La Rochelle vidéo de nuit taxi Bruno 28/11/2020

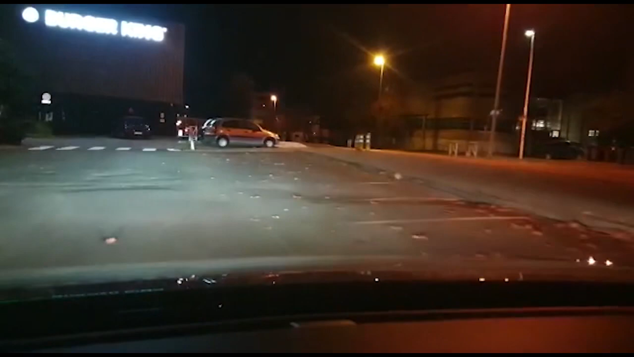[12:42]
Alors, nous voilà au CGR, Burger King, ouvert, mais évidemment pour juste emporter.
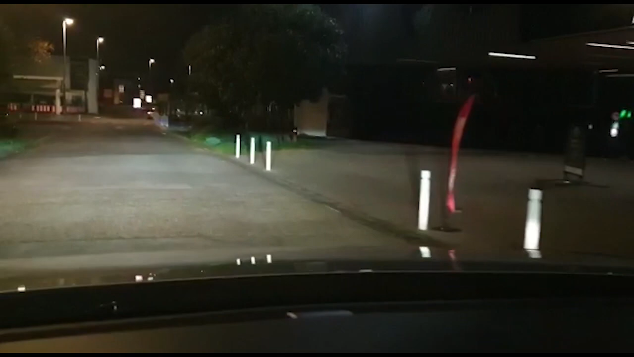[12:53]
Cinéma fermé, ça fait drôle, c'est l'heure de la deuxième séance. Aucun film à l'affiche. On verra ça le 15, j'espère pour eux. C'est parti. C'est parti. C'est parti.